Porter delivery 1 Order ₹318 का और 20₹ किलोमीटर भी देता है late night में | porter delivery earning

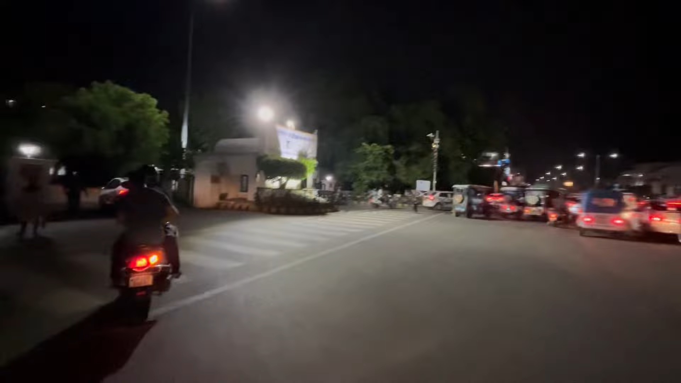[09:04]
आई पहुच गए है यह प्रवेश द्वार देख रहे हो प्रवेश लिखा है तो सुझे जाना है कस्टमर को पर फोन कर लेता हूं कोडर वाले